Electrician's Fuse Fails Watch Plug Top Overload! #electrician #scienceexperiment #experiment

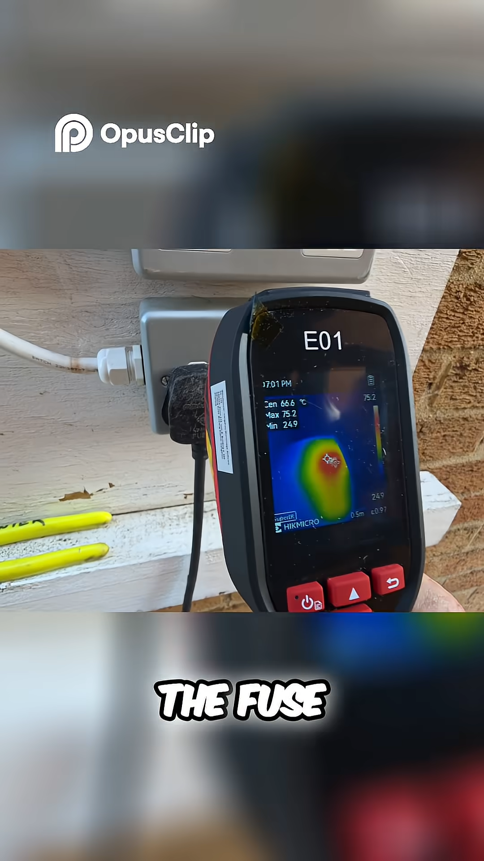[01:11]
You can actually see the fuse glowing through the plug top. So it wouldn't be long before the plug, but it has just popped.